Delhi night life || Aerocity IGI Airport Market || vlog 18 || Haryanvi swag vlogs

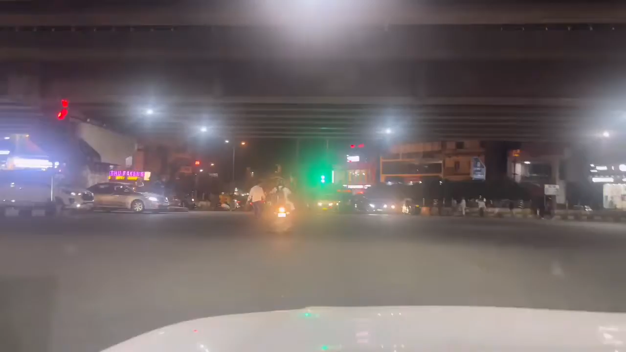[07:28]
निकल लिया व्रड मार्क से और मेरे सामने अब आ रहा है महीपालपुर यहां पे बहुत
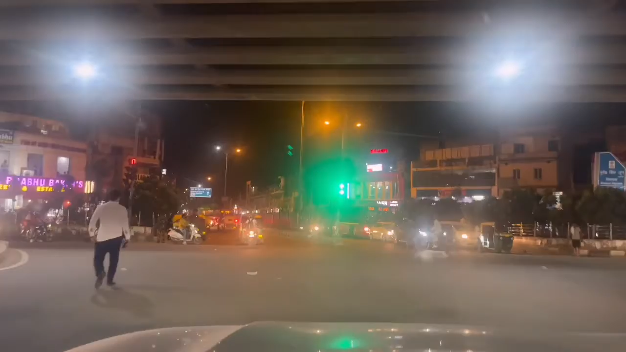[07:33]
सारे होटल से जो बजट के हैं अगर आप
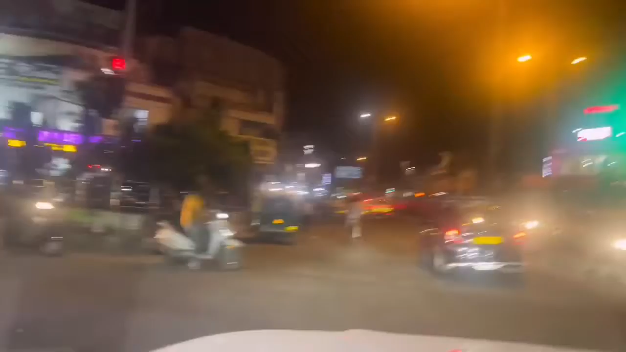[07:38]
होटल में रहना चाहरे तो आप महीपालपुर की साइड होटल
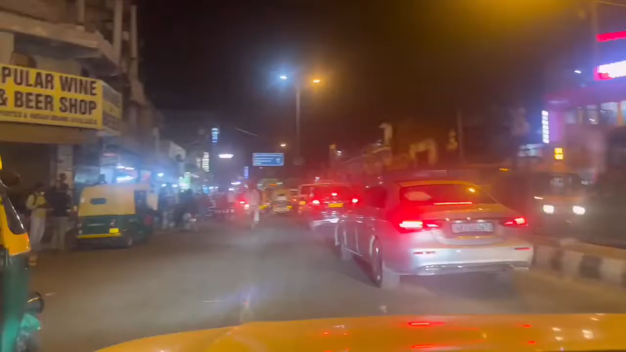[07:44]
देख सकते हैं और यहां पर आप देखे लोग कैसे खड़े हु� 24 hours आजाईए रात को भी कितने बज़े भी आईए आपको यह लोग यही पर दिखेंगे ऐसे बैग लटका
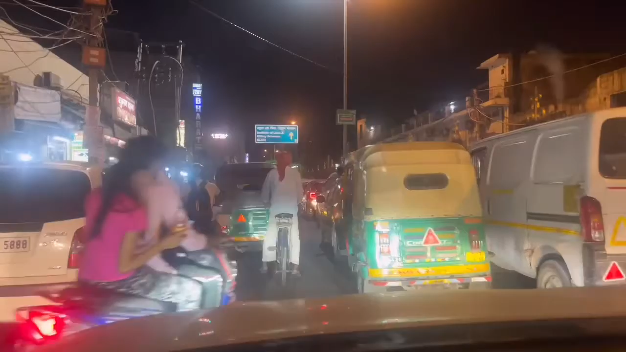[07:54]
के गुमते मुझा तक समझ नहीं आए लोग कहां जाते और क्या कर रहे हैं बट फिर भी
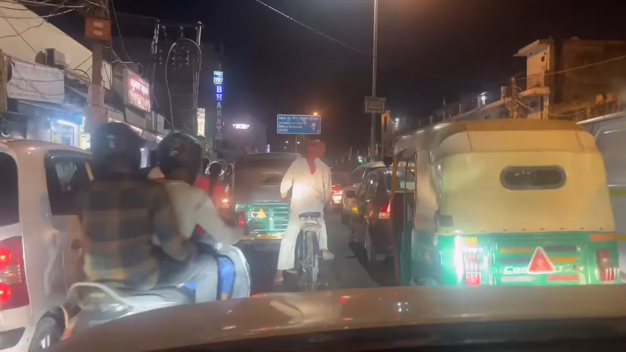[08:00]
हमने जब भी देखा है इन लोगों को यहां पर भीड मीलीए आमें कर रात के एक बज़े आए दो बज़े किसी भी टाइम और मैं ऐसा नहीं मैं यहां की बुराई कर रही हूं क्योंकि मैं खुद मही पालपूर से हो तो मैं जानते हूं यहां की चीजे बहुत अ तो यह
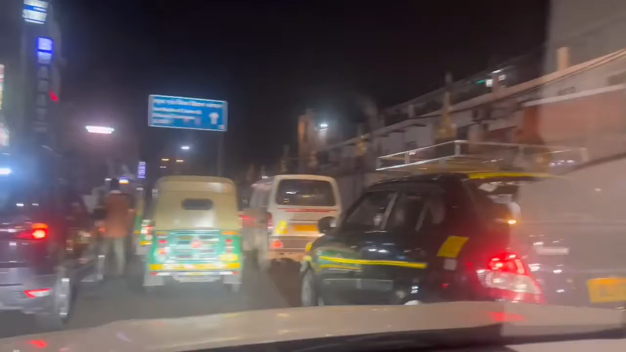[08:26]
बेड अभी नहीं है फीड हमेशा ही आपको मिलेगी क्योंकि बिल्कुल एरपोर्ट के पास पड़ जाता है और यहां पर होटल्स भी है रेस्टूरेंट्स भी हैं वह सारी चीजे शोरोंस भी है और जो चीजे है और आपको होटल्स के साथ खाने का भी मिलेगा आप कि